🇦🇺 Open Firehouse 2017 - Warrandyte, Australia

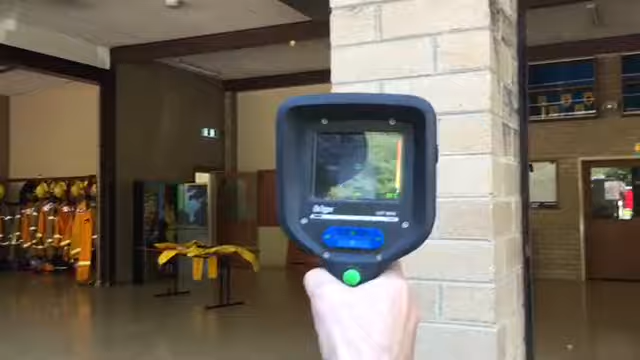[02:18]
Not much to see. I'll show you.
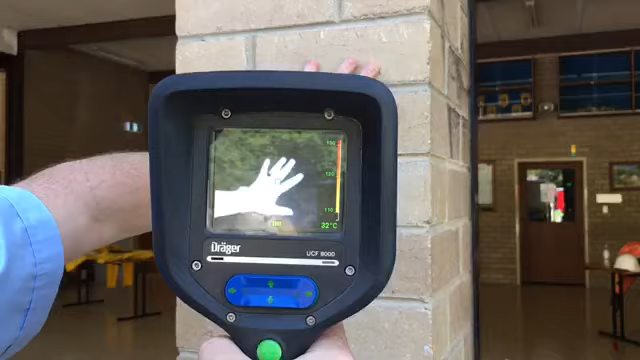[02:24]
On screen: spot 32°C
If I show you my hand, you can see the heat signature from my hand and you'll also be able to see the heat signature left behind.
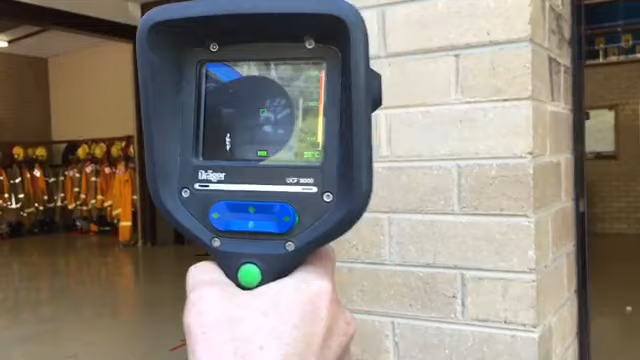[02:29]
It just shows how sensitive the thermal imaging camera is. A great tool that we use every day.